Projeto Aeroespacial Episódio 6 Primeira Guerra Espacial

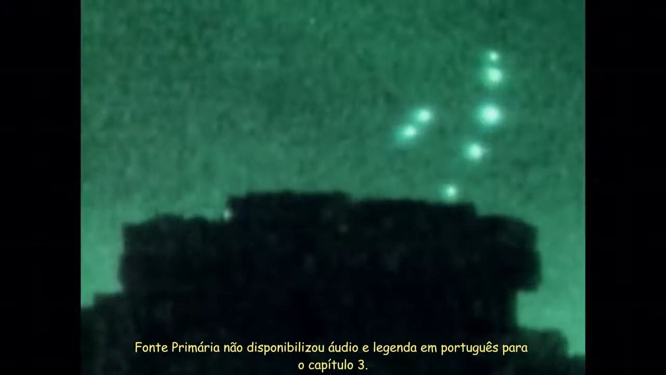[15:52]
TO BE ABLE TO SEE THE AMERICAN BOMBARDMENT, IT WAS PRETTY EXTRAORDINARY.